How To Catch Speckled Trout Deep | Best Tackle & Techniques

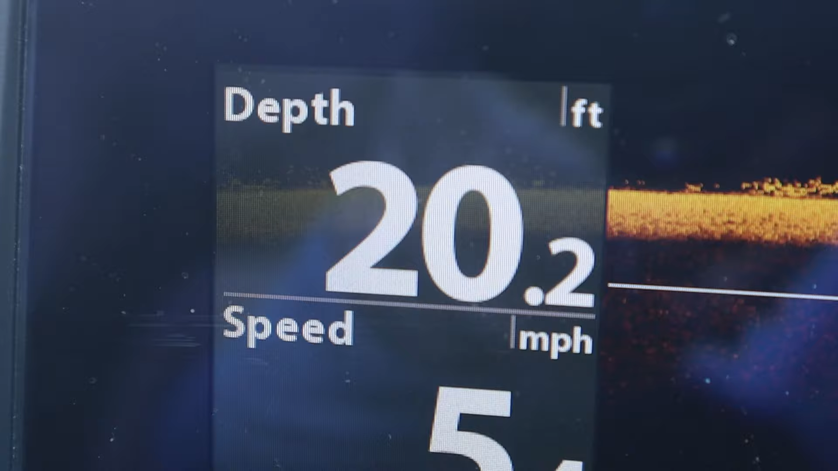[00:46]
On screen: depth 20.2 ft
There are times and places you can catch them deeper than this, but that is rare.